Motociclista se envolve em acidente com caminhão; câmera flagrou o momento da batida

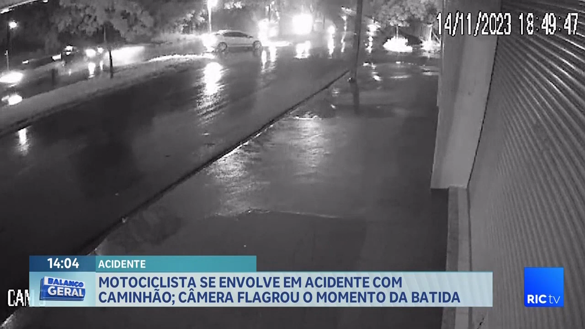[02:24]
O motorista do carro preto avança preferencial na mesma forma. O motociclista subia a avenida e, sem frear, atinge a lateral do carro. A batida é forte e o piloto também chega a ser lançado para o alto. De acordo com empresários da região, acidentes assim estão se tornando rotina nesse cruzamento.